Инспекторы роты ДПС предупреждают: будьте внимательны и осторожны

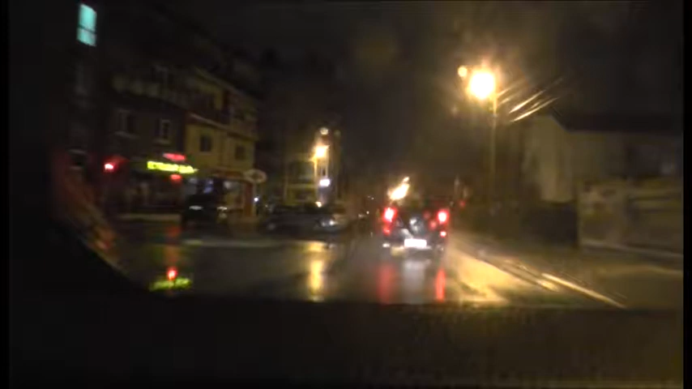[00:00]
Сотрудники Анапской роты ДПС проводят оперативно-профилактическое мероприятие «Бахус». Так, 27 декабря, во втором часу ночи,
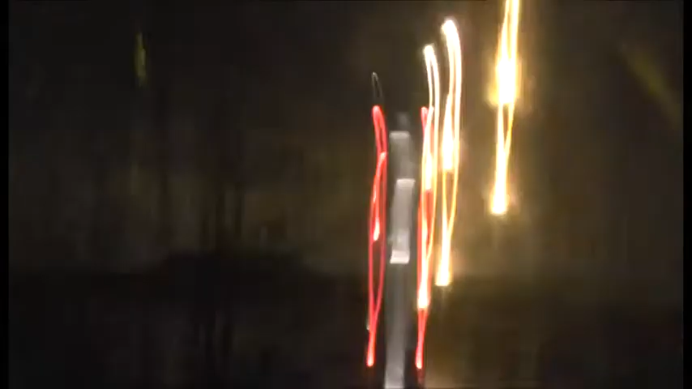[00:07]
инспекторы роты ДПС на Анапском шоссе увидели автомобиль «Тойота», который бросал из стороны в сторону.
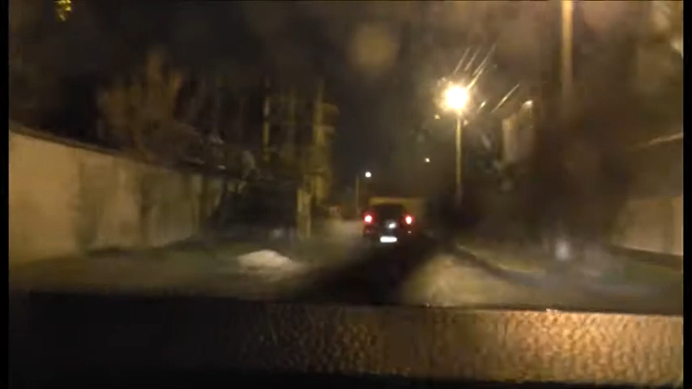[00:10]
На законное требование сотрудника полиции водитель транспортного средства не остановился, а попытался скрыться. Экипаж ДПС устроил погоню с целью задержания нетрезвого водителя.
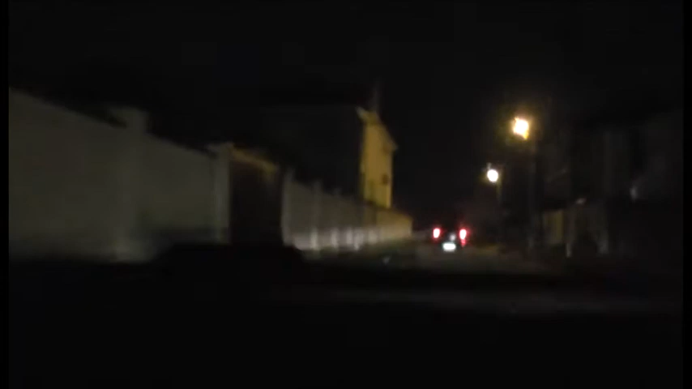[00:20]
Однако водитель не остановился, а лишь прибавил скорость и попытался скрыться.
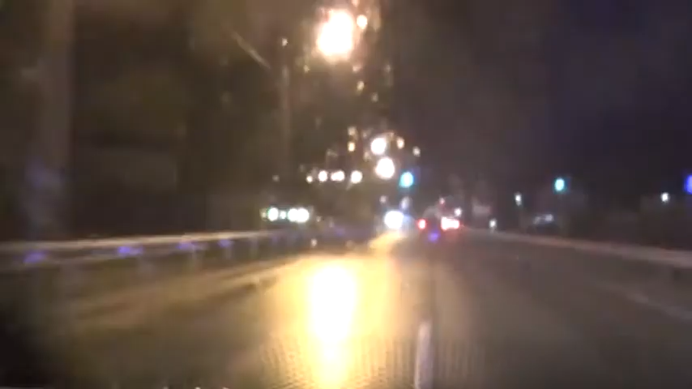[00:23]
Женщина-водитель выехала за пределы города, проехала Чимбургу и направилась в станицу Анапскую.
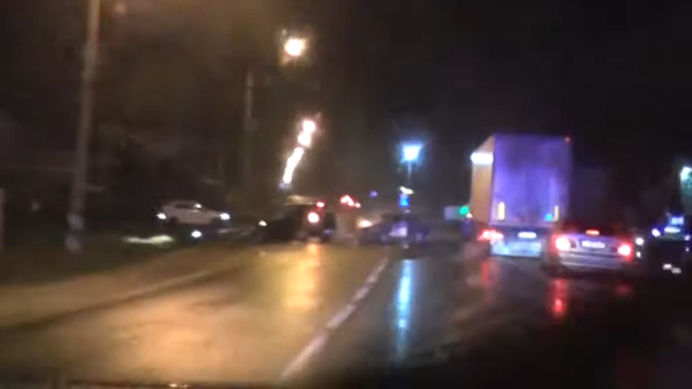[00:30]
При въезде в станицу 39-летняя жительница Анапского района, превысив скорость,